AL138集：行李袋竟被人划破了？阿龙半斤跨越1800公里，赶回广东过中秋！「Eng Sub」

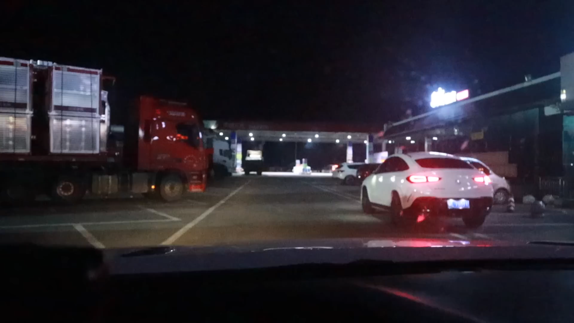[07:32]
这个服务区太多大货车了我打算再继续走到下一个服务区看看
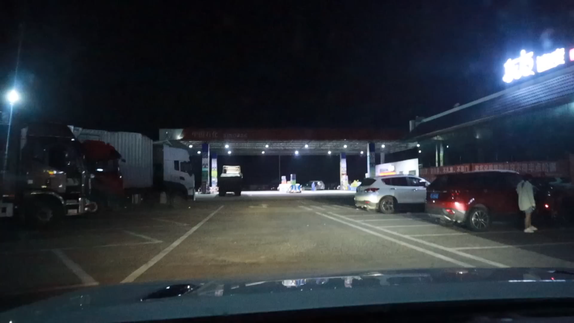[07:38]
这些地方不好停车太吵了我半斤离开了龙盛服务区之后又跑了300公里现在已经是接近晚上的11点半了所以今晚我们
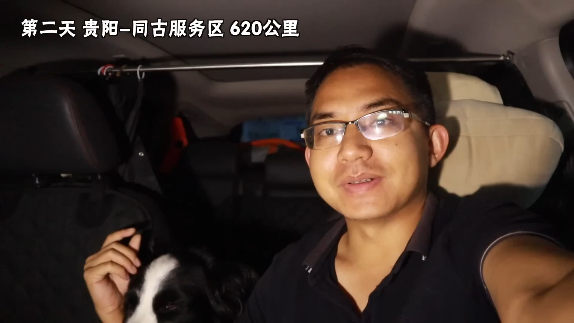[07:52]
真的是在快马加鞭的跑了跑了好远好远了到了这边空气变得十分的闷热潮湿
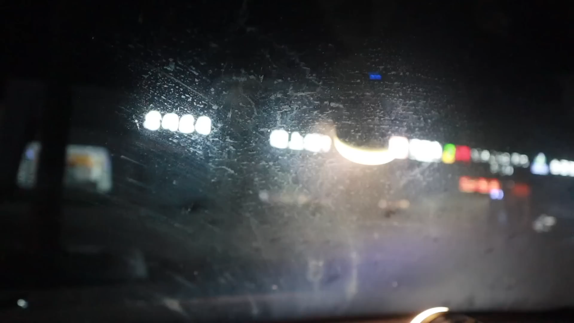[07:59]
现在来到的是铜骨服务区你看我的玻璃外边起了水雾